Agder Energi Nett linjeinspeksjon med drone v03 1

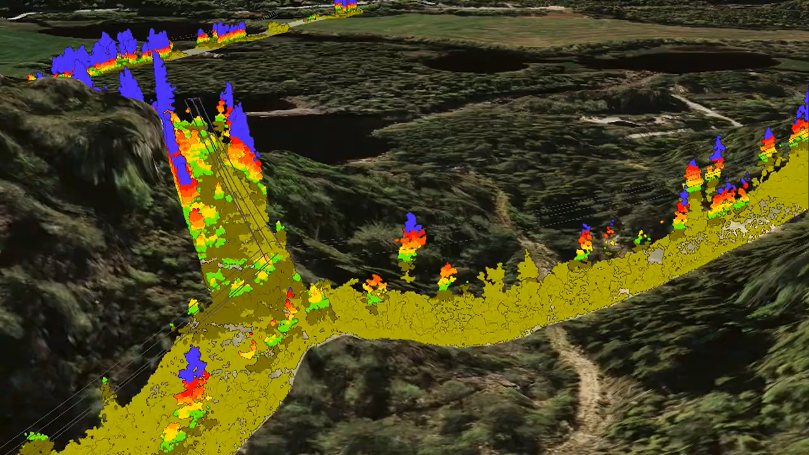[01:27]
Og utenfor det kan vi lukke ut trær og kvister som er fornærme undervegetasjon eller sidevegetasjon.
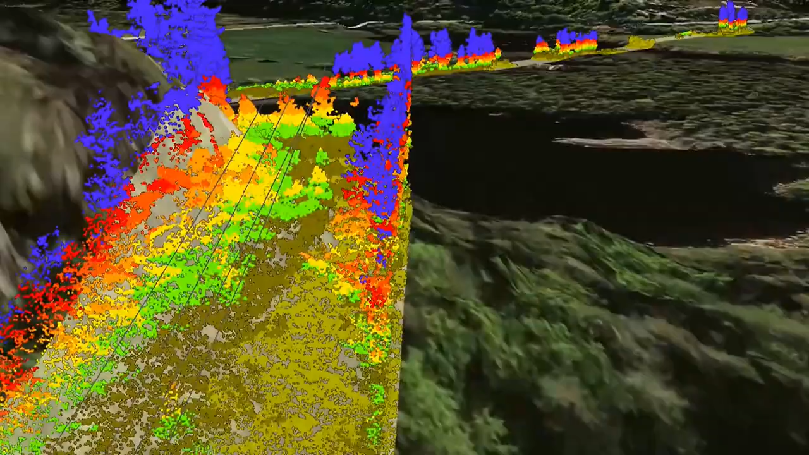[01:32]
Så vi har en nøyaktighet på innenfor 5 cm på vegetasjonen som kan berøre linjene våre.
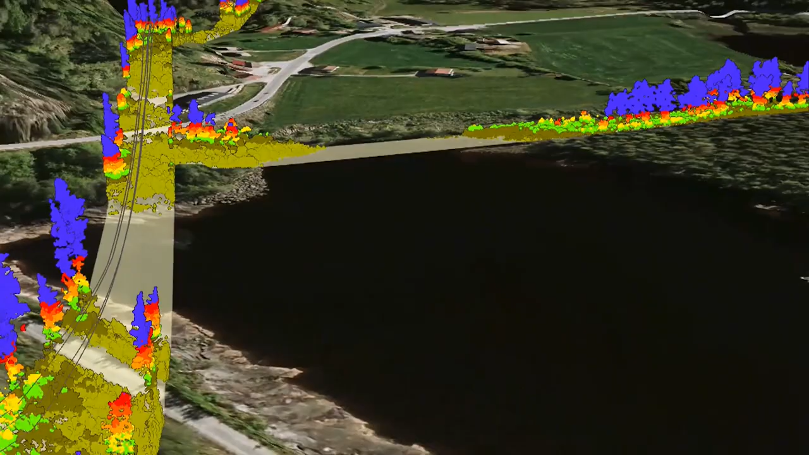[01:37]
Så lager vi noen datafiler av dette her,